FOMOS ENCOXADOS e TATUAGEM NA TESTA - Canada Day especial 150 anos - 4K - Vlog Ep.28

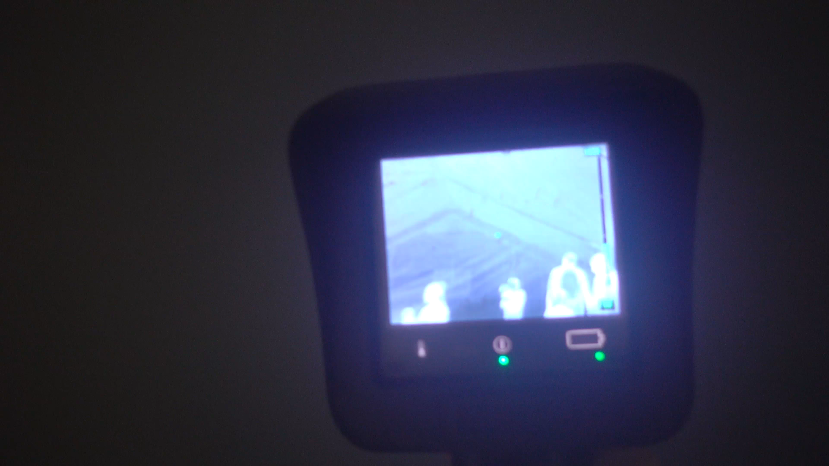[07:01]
Olha que bacana, porque aqui a gente não tá enxergando nada.
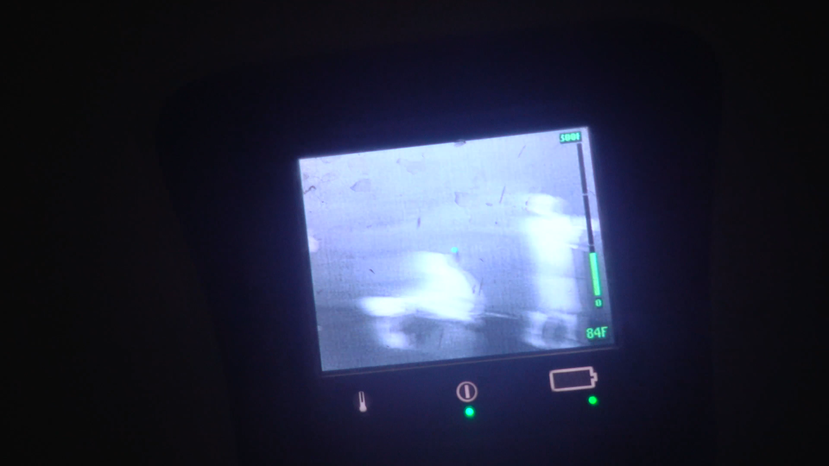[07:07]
On screen: spot 84°F
Então, ele usa isso para poder enxergar as pessoas durante o incêndio. Muito legal.